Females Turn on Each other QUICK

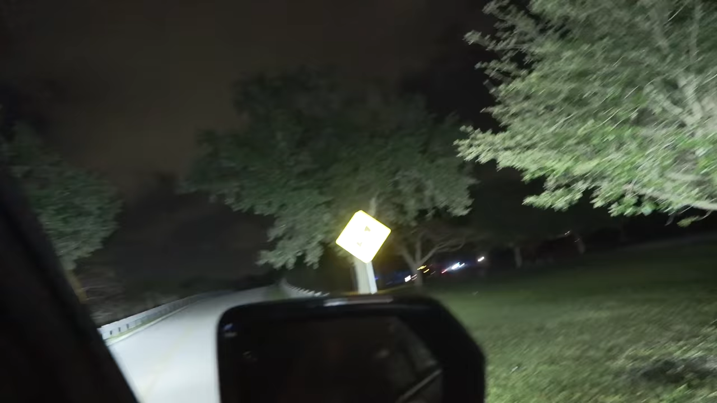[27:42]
He's crossing on the bridge right now. Oh, I see him. I see him.